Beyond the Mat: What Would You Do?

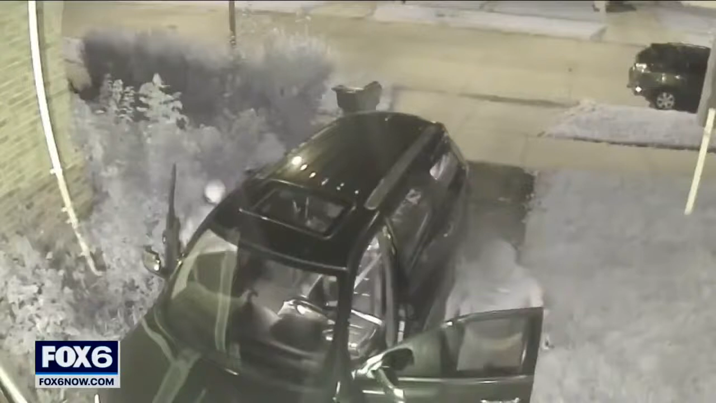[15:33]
Surveillance video shows a shootout near 48th and Hampton Sunday night.